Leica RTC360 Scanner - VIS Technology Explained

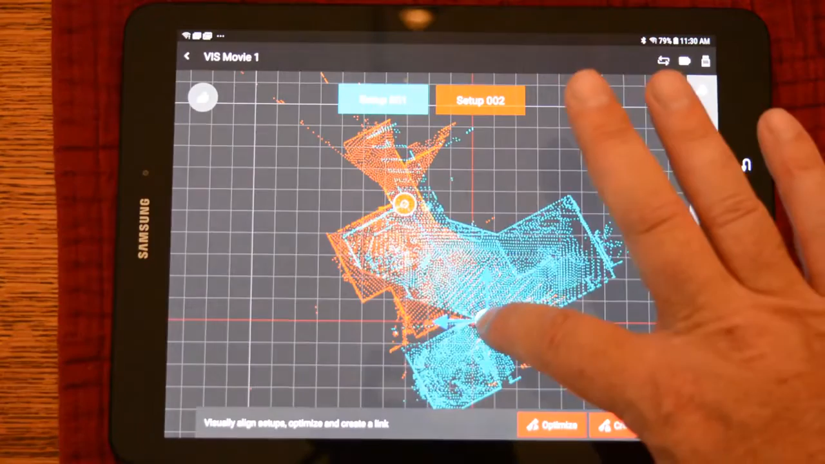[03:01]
I will pull them just a bit apart to make the point.
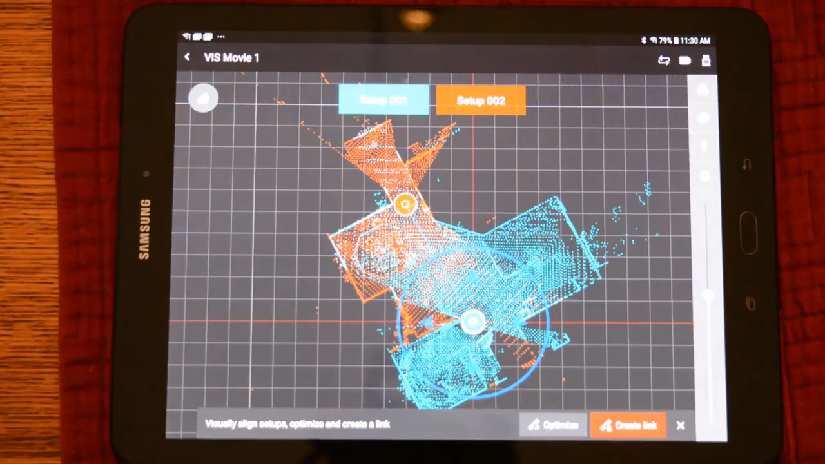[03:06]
You can see the two scans click together. We'll create the link and now these two scans are registered. Furthermore, now that these two scans are registered, the transformation information is also sent back to the scanner from the tablet.
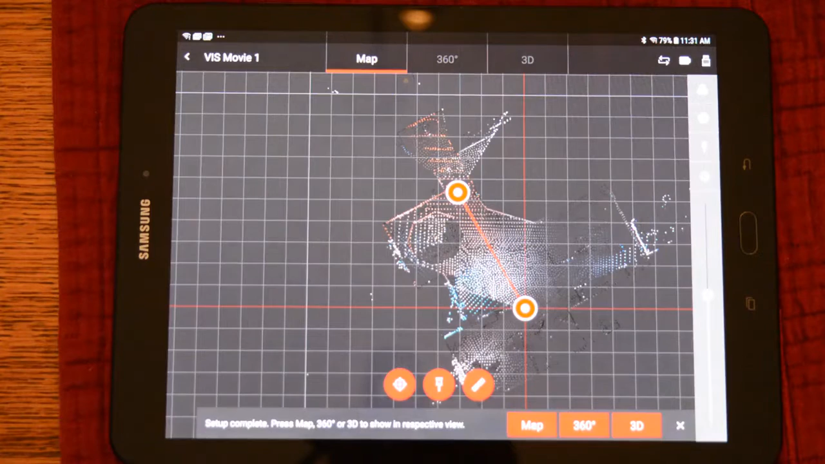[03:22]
So, therefore, the only thing you need to download is the USB stick in the scanner.
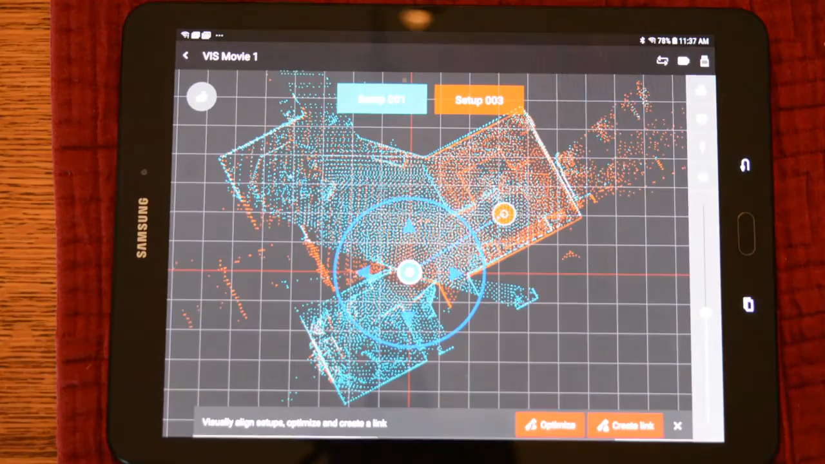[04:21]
We can create it and we'll see the bundle actually snap together.
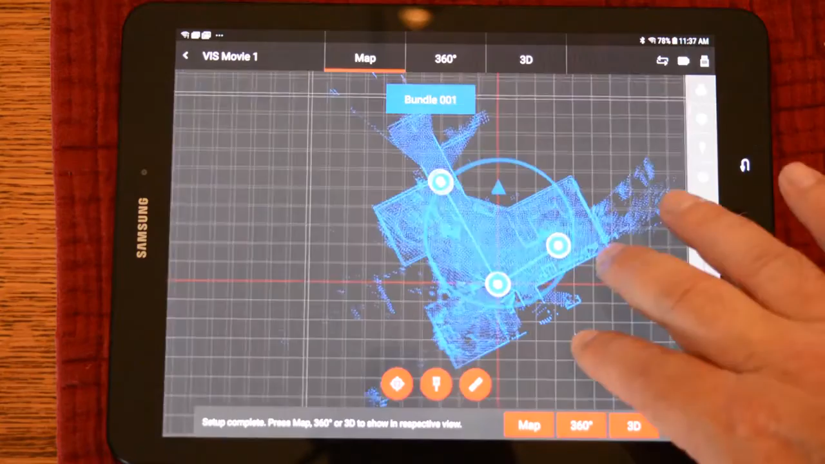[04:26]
Create this link and we have finished this registration. Now that we have registered this scan onto the other two, the positional information is sent back to the scanner. So, when it is imported into the registration software, it is already finished.
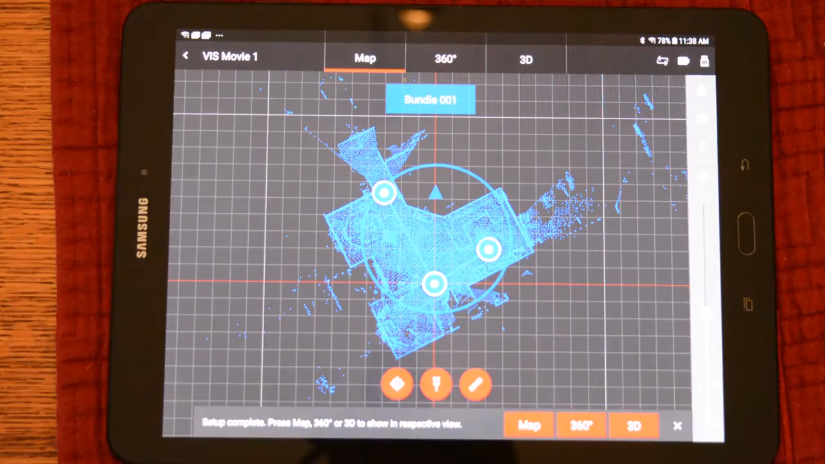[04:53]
Also, from this point forward until the scanner is shut down again, VIS will be active again and scans will come into the tablet in the correct location. I have moved the scanner again and we will start another scan. Identical to the other three scans, it will be brought over to the tablet when finished.
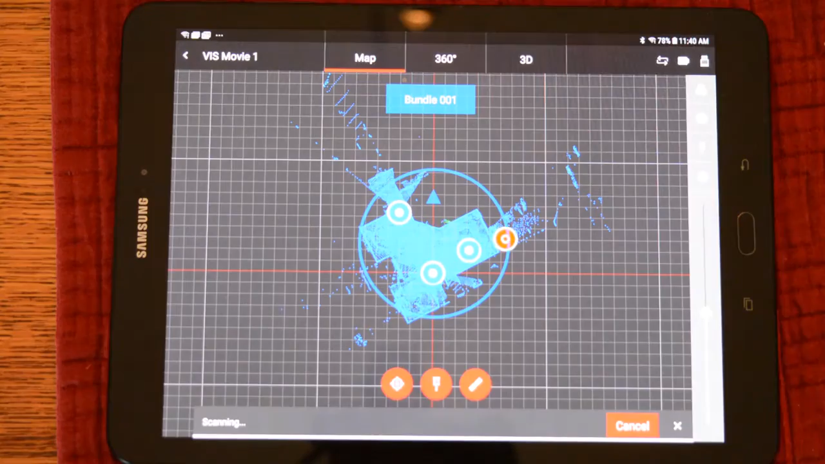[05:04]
Since VIS has been re-established, the new position will come into the bundle where it should be.
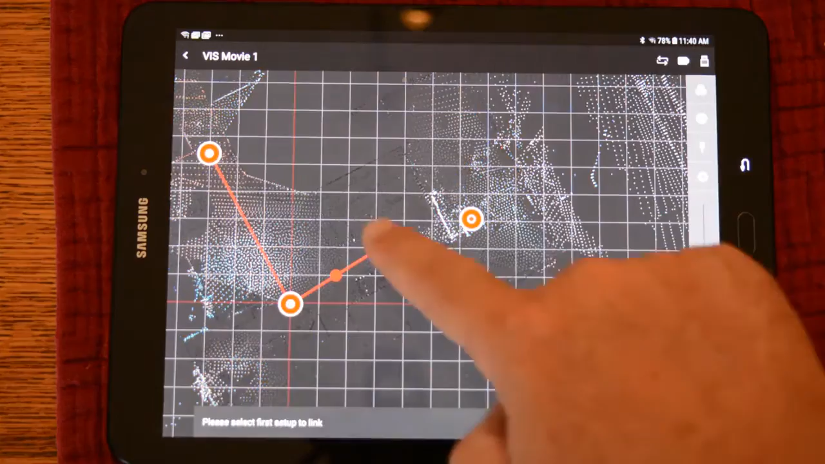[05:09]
Go ahead and create the link by pushing the two scans and optimizing the bundle.
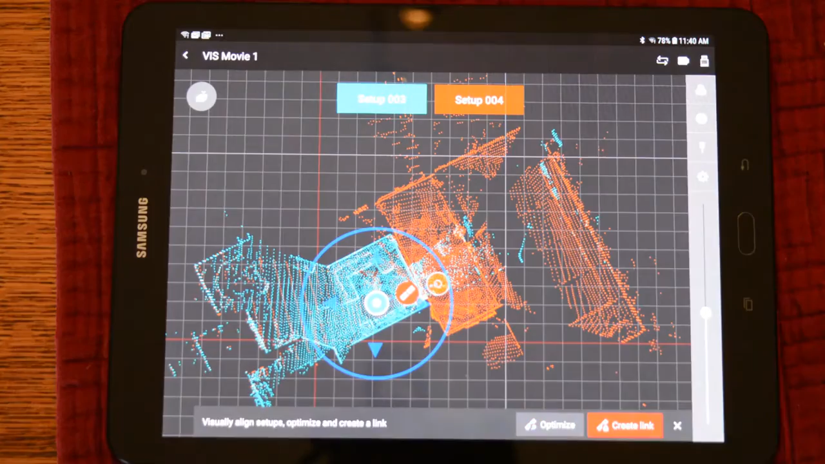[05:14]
It will click together and create the link. And now we have registered our fourth scan onto our bundle.